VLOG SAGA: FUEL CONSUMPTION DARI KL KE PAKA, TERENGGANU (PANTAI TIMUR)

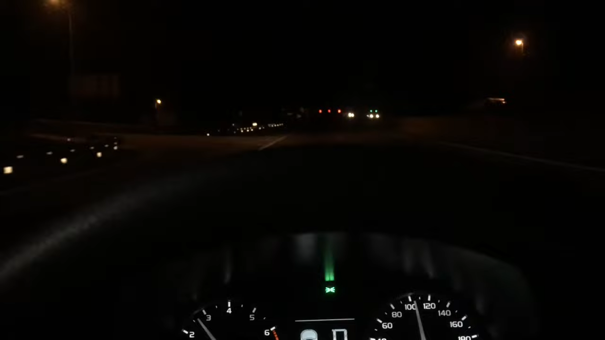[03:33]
So kerana kita dah keluar daripada kereta sempah, okay, tunggu nak sampai dekat highway apa tu, karat lah. Lepas tu kita boleh speeding. Kita dah speeding macam mana. Okay, selepas dah tu karat, kerana berit 339, dia punya kilometer 96 kilometer.